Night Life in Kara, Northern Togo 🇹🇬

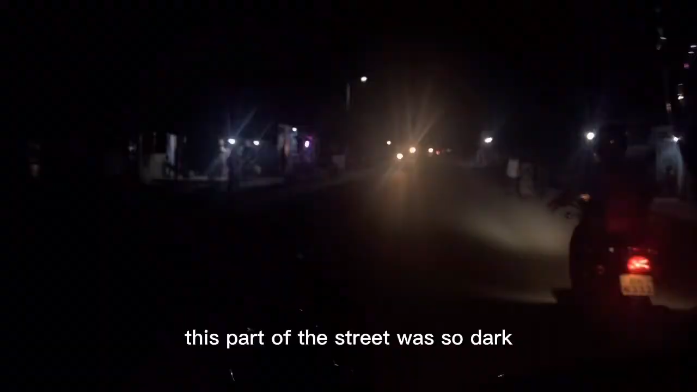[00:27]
part of the street was so dark i was like yo
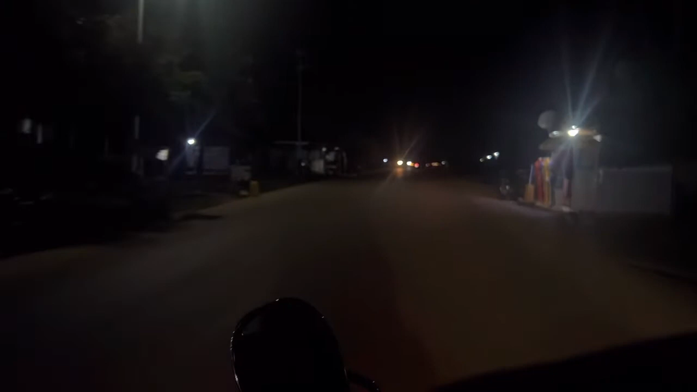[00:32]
so this is the street from hotel um claudel to the main road yes it cost me some franc which is um 100 cifar from where i took the bike to the main road or the main street which i think is quite um interesting
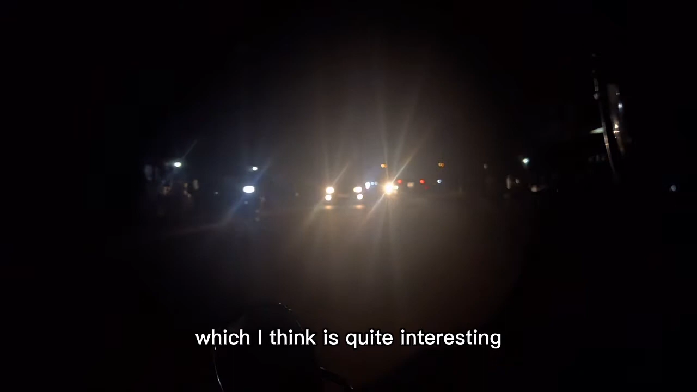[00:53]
because you won't get that in lome come on you won't get that you know me you won't get that you know me for that distance